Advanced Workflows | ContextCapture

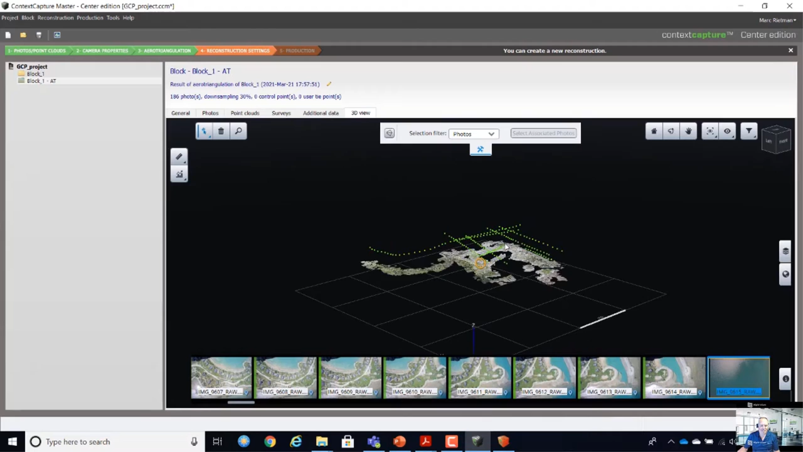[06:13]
Not geo-reference, but all the images are stitched together. And it looks OK. So now I'm going to import my ground control points.
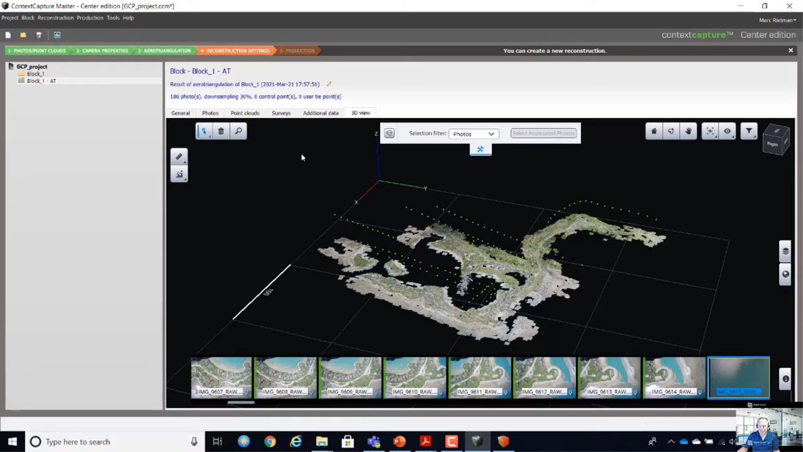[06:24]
I've got the text file with the ground control points. I go to my survey tabs.
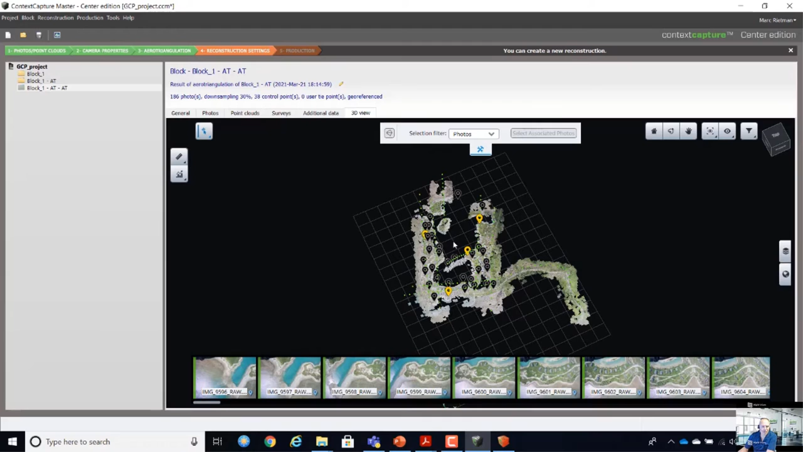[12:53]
You can see in yellow the points that are used. And then over here in black the points that are not used. With the control points. So what I can do now.
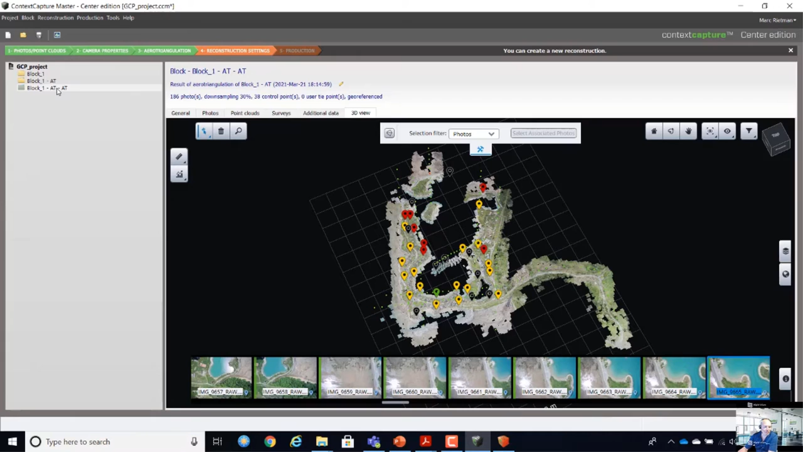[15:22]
Is I'm going to run a new area triangulation. What I normally would have done. I would remove the down sampling. And use the full quality.
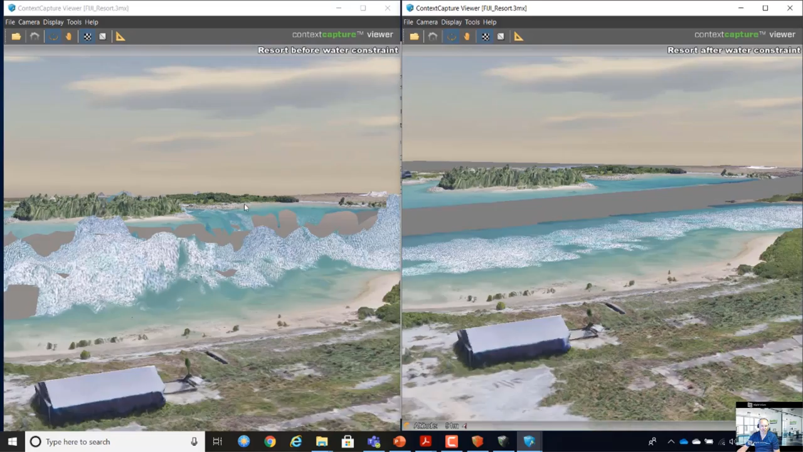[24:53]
So yeah, I think it looks much better.
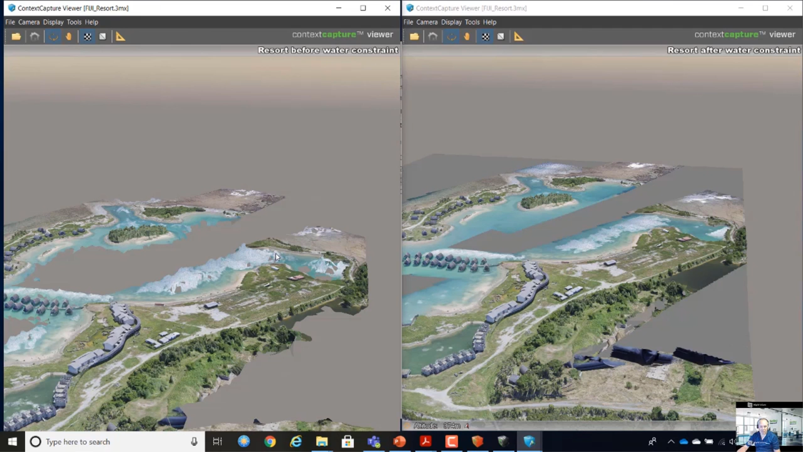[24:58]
And this is basically you saw the workflow is almost fully automatically.